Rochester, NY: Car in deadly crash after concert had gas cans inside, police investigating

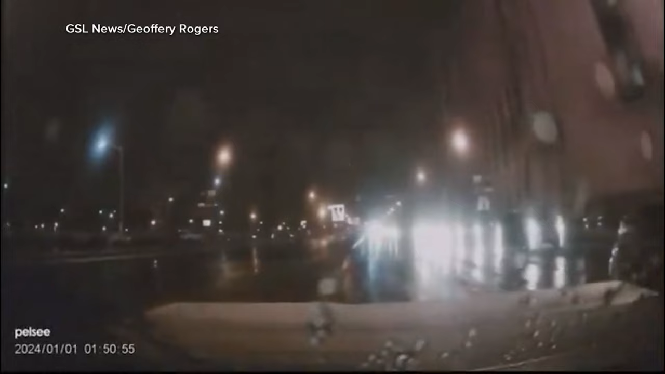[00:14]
Dashcam video shows a large SUV on fire slamming into a smaller SUV. Frightening pictures of a person engulfed in flames getting out of one of the vehicles.
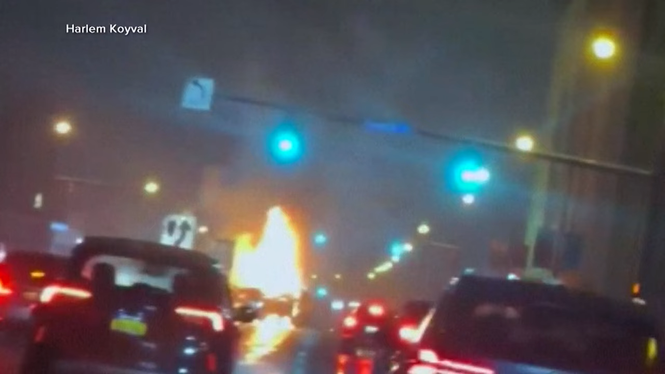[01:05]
And what's raising suspicions, police say more than a dozen gas cans were discovered inside that large SUV.